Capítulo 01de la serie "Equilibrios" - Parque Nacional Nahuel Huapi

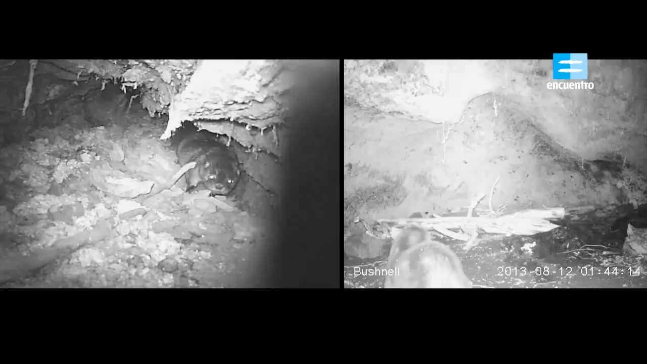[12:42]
Las cámaras trampa son cámaras especiales que se encienden cuando detectan algún movimiento cercano. Su autonomía es de varios días por lo que prácticamente no molestan al animal. Son una herramienta muy valiosa para revelar el comportamiento de especies sensibles al contacto humano. Los bosques de esta región son el hogar de muchas otras especies animales.